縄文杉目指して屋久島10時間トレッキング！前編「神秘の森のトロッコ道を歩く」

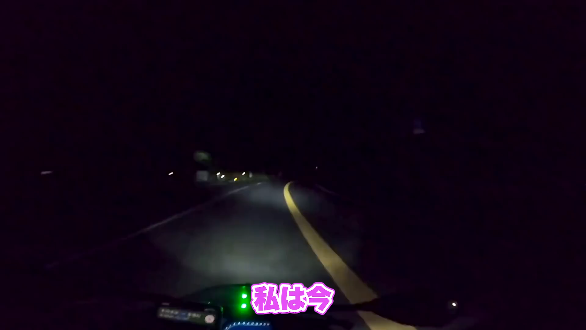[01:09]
というわけで、私は今朝5時20分発のバスに乗車すべく逆杉自然館に向けて出発しました!朝とはいえ、まだまだ真っ暗な中運転するのは非常に怖い!逆島本当に動物いっぱいいるからね!縄文杉までのトレッキングはコースタイム約10時間以上かかると聞いてとてもビビっております!私は撮影などもしてかなり遅くなる方なので遅めに設定されたコースタイム通りって感じになっちゃうので登山口にはね、もう暗いうちからついておいて辺りが明るくなり始めると同時に入山しようと思ってます!